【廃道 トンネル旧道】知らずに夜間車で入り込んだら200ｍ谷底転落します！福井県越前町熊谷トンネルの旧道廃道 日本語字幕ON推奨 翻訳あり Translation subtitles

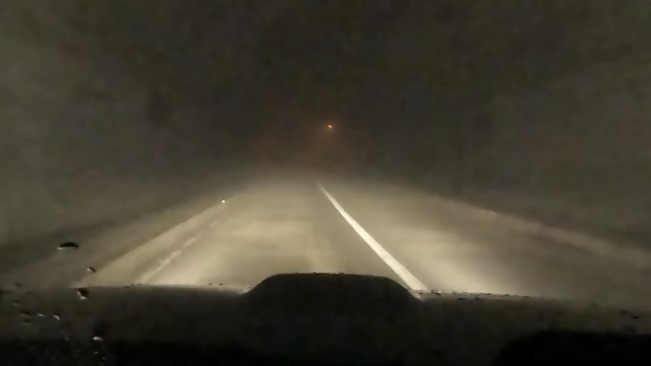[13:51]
すげーすげーガスの出てきて前が見えません